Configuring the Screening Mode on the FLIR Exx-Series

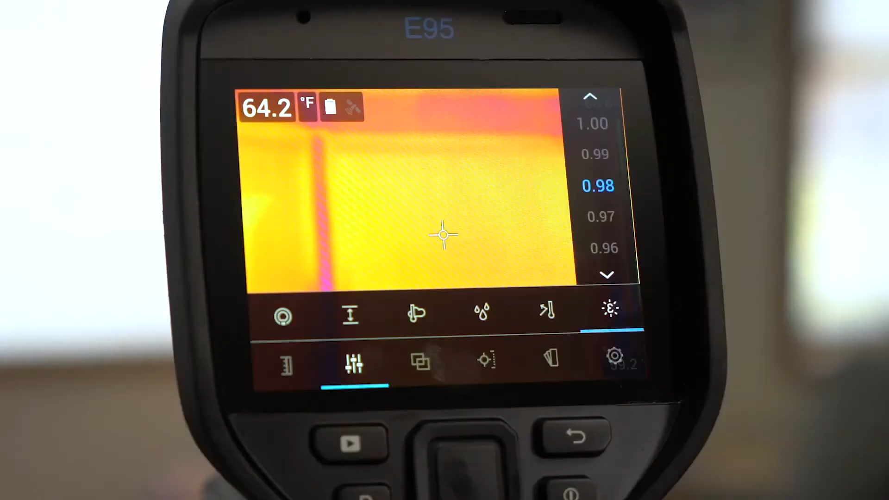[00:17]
On screen: spot 64.2°F
Next, set the distance from your camera to your target.
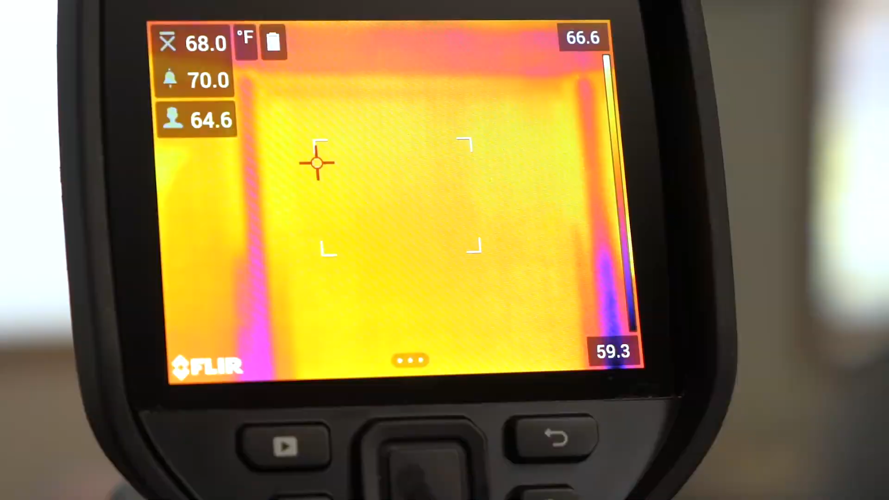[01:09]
On screen: scale top 66.6°F, scale bottom 59.3°F
We'll set our baseline using a person whose body temperature is within normal range and placing the area of interest over our subject. Press the P button to set the baseline.
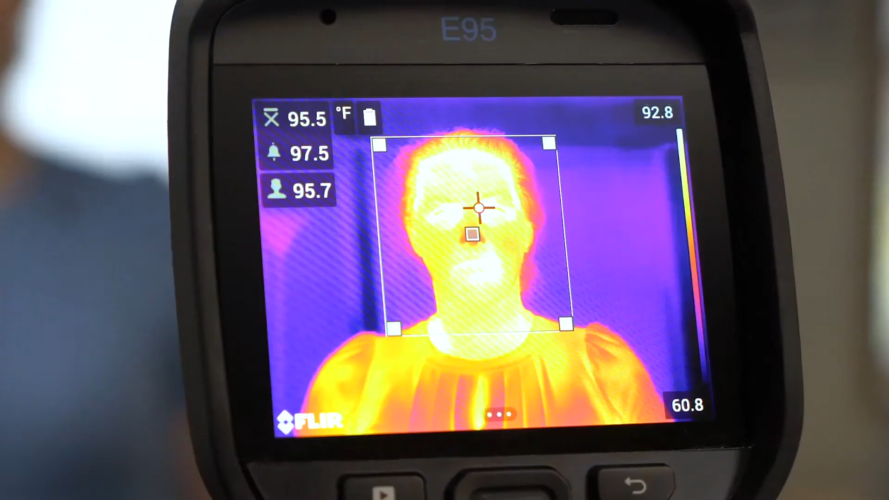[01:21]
The camera has now been set to alert us when it detects a temperature over two degrees higher than the baseline.
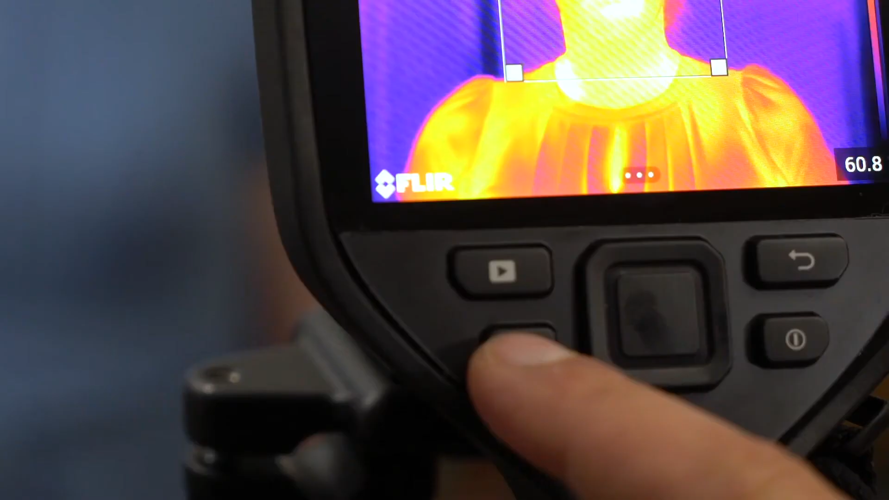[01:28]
A long press of the P button resets the baseline temperature.
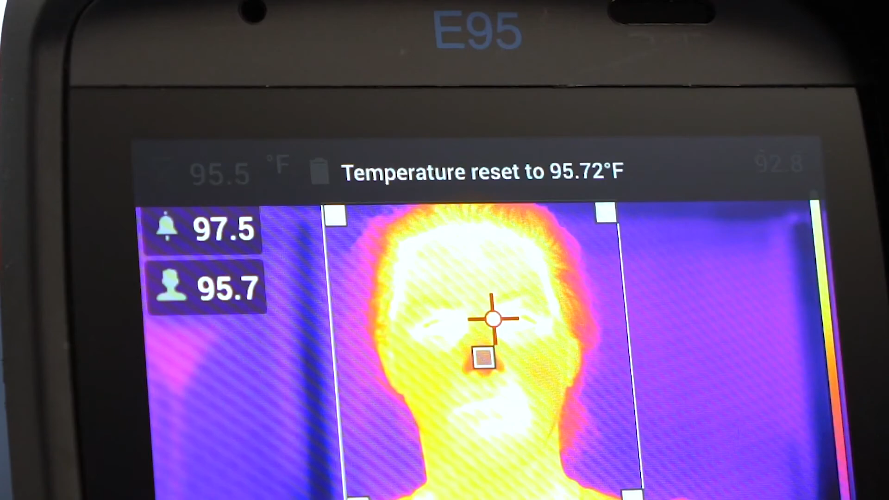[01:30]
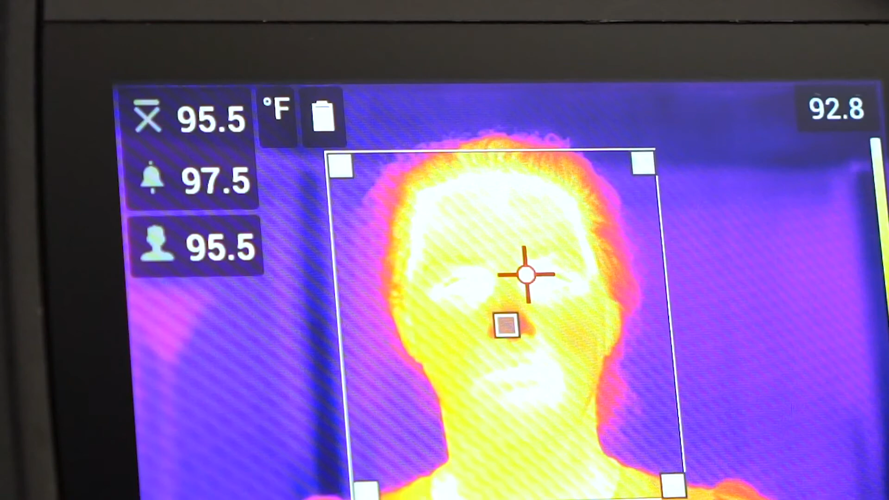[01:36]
It's recommended to average at least three samples from healthy individuals. The camera can store up to the last ten samples.